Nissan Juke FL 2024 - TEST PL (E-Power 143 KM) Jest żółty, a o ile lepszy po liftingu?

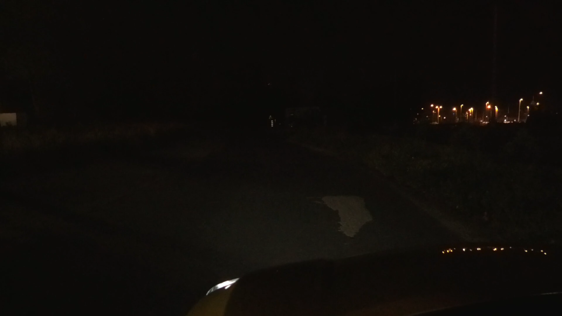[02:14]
Nissan nie ingerował też w sposób oświetlenia drogi przez światła Juca, co oznacza, że model ten oferuje soczewkowe LED-y, gwarantujące dobrą poziomą precyzję odcinania strefy jasnej od ciemnej. Przekłada się to na sporą moc świecenia i jak na statyczne LED-y, trudno jest tym światłom coś zarzucić.
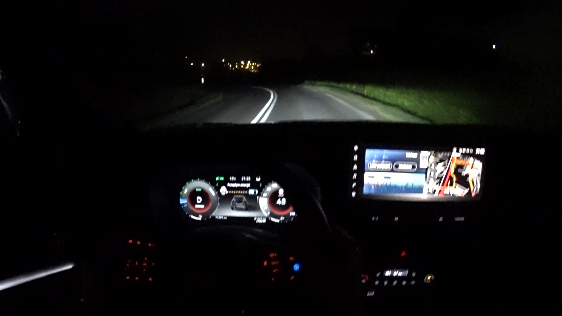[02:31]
Wciąż jednak warto pamiętać, że na żadną adaptacyjność nie ma co tutaj liczyć.